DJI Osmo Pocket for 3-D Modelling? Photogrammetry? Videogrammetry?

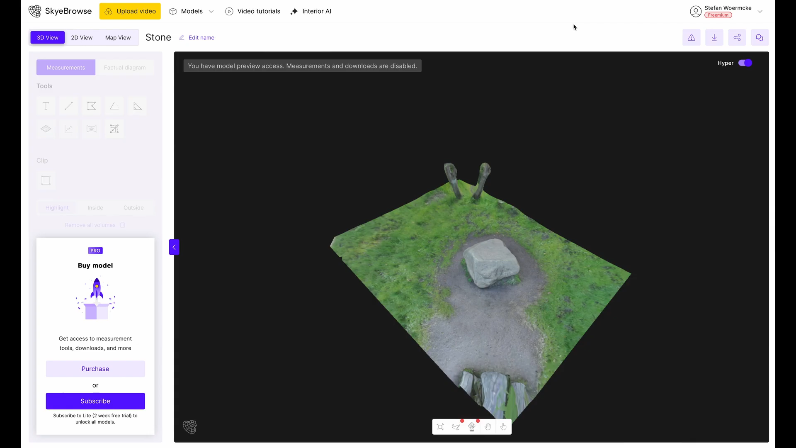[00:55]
let's have a look this is our stone if we zoom in I think it's quite impressive the quality I get out of it so very detailed if we're just taking the DJI Osmo pocket I'm
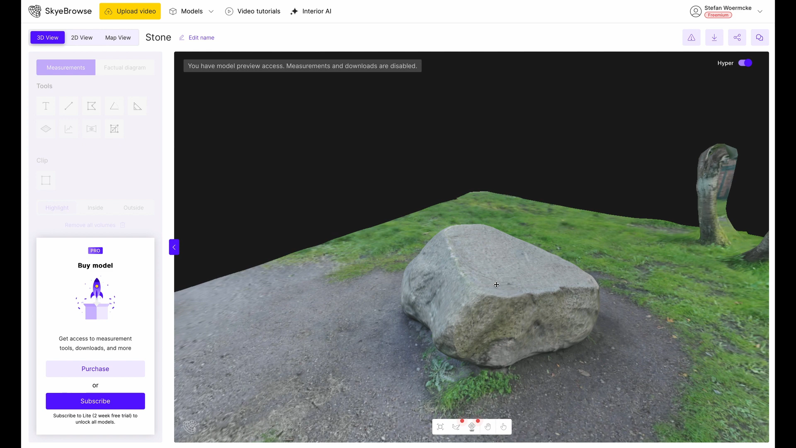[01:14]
really quite satisfied with the result I get this is created by taking just one video circling around the stone in fact I did it two times the first circle close to the ground